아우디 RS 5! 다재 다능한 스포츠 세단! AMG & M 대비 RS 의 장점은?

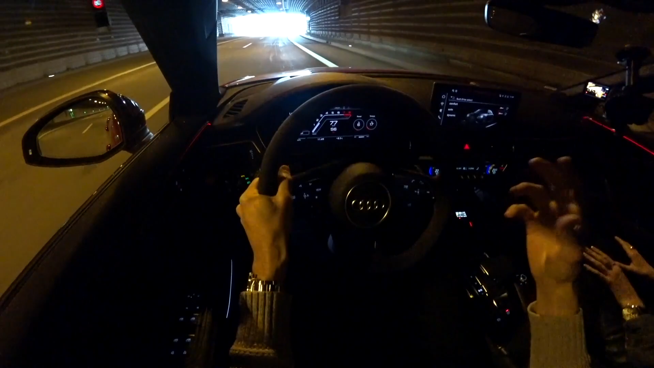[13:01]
And here, getting off the motorway, we'll soon head on again, it feels like nothing.